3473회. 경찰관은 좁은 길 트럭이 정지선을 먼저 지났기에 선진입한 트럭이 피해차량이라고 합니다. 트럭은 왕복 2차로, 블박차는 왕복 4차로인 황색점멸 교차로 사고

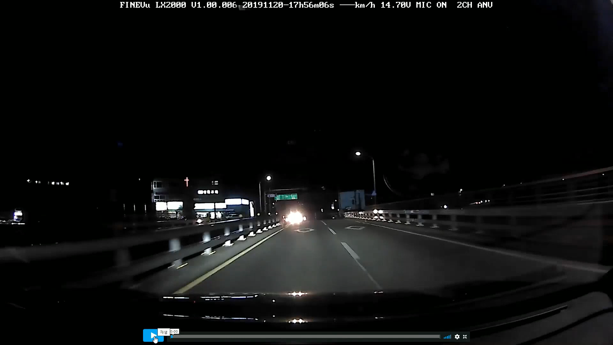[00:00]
... 황색점멸등인데요. 불바짝 직진하고 있는데 트럭이랑 꽝! 이런 이런 이런 이런 이런... 여기서 마주패차 지나가고 여기를 트럭이 뚫고 들어오다니. 황색점멸등은 신호등 없는 교차로예요. 교통정리가 되지 않는 겁니다.